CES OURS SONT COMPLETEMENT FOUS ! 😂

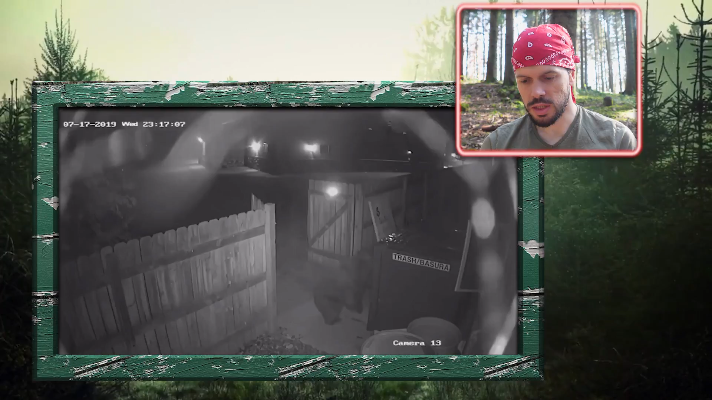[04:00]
Qu'est-ce qu'il peut faire? Attends, on fait une pause. Qu'est-ce qu'il y a sur l'image? Trash. Il va faire les poubelles, ça c'est sûr. Peut-être sortir un truc improbable des poubelles. Ou il y a peut-être déjà un animal dans les poubelles. Qui effraie l'ours et l'ours il se barre en courant.